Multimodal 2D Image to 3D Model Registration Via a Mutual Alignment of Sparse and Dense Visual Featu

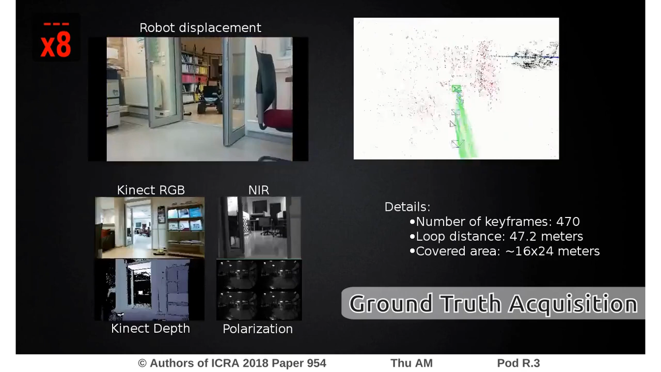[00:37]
For each Orbslam keyframe, the data captured by the three cameras in their respective pose are saved.
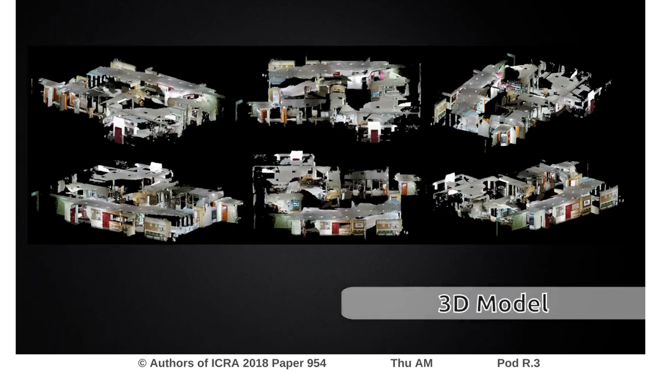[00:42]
A 3D model of the environment is built using the point clouds of every keyframe. The camera's data in this model represent our ground truth to qualitatively and quantitatively evaluate our registration method.
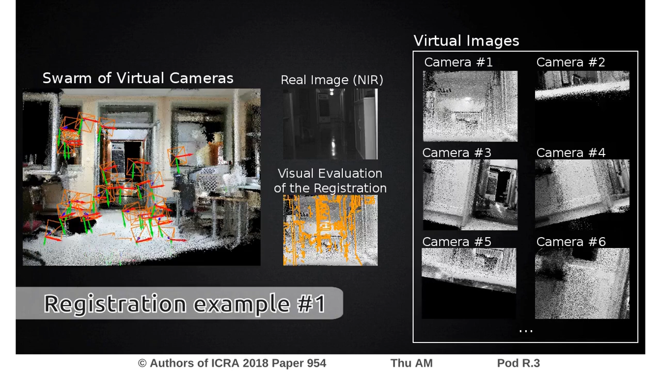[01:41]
30 virtual cameras are randomly initialized in the search space of the swarm and, the number of virtual camera created during the creation stages is limited to 20.
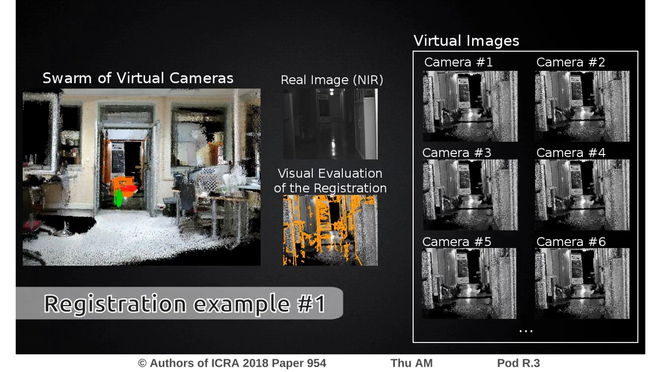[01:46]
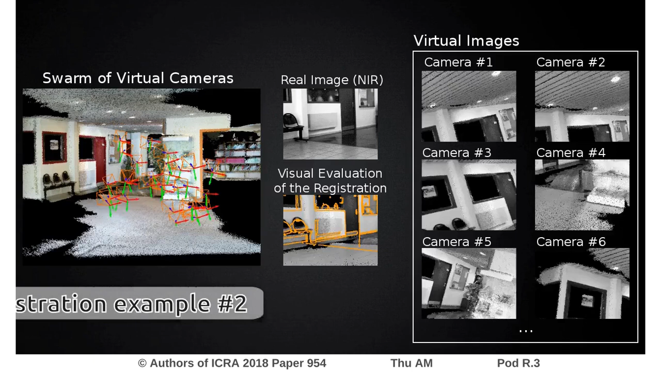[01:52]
For ease of visualization, the images of only 6 virtual cameras are displayed here.
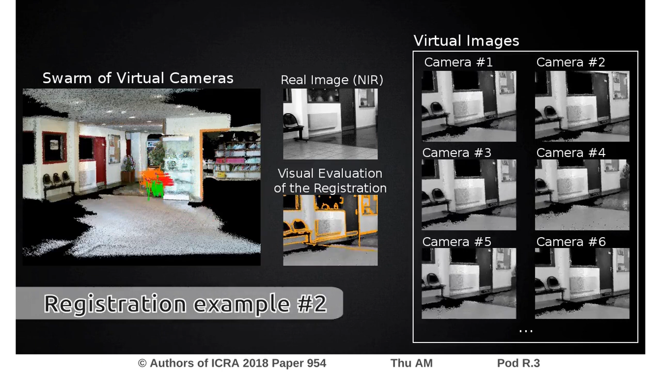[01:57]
Thanks to the mutual improvement performed by both geometrical and dense visual features,
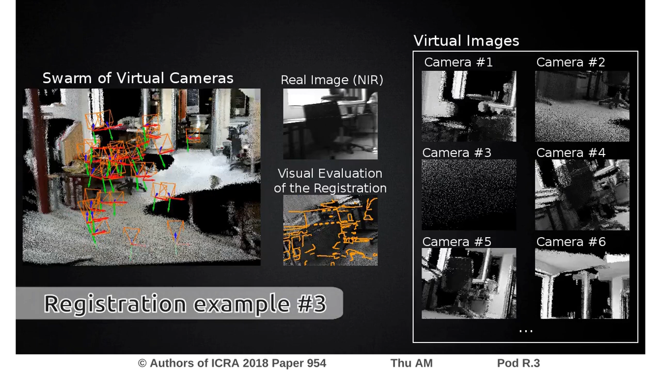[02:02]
all the virtual cameras of the swarm converge to a same estimated pose, leading to a precise alignment between the 3D model and the near-infrared images.